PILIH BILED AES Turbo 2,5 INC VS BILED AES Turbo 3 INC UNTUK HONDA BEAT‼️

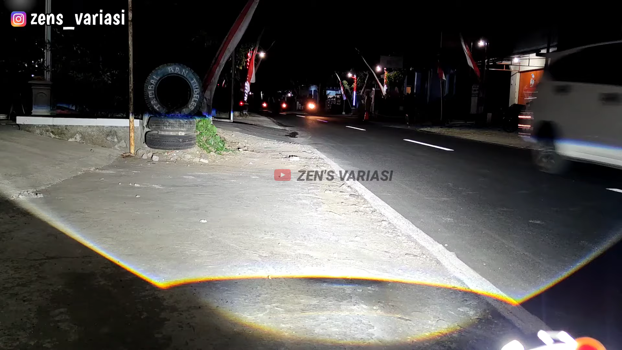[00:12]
seperti ini atau yang 2,5 in itu bisa atau enggak Langsung aja kita simak untuk ulasannya bro Assalamualaikum warahmatullahi wabarakatuh, ketemu lagi di channel Gita Ebrea
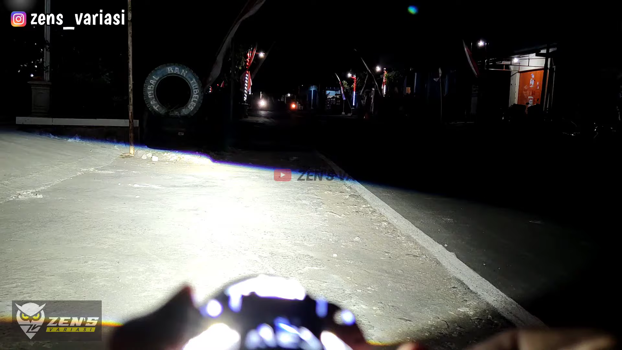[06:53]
innya Nah seperti ini Ini cukup lebar banget ya Agan bisa perhatikan Motor yang lewat Itu adalah lampu standar motor bro Ini yang 2,5 in aja Udah cukup banget Cukup banget Dan ini Mungkin bagi Agan Yang sering Kerja di malam hari Atau riding di malam hari Ini udah cocok Dibanding dengan Lampu standarnya Huda bit ya Dan ini mini projector Ada garis cut off nya Agan bisa lihat ya Ini garis cut off Dia gak silo Dari pengendara depannya Kalau silo mungkin Dari depan udah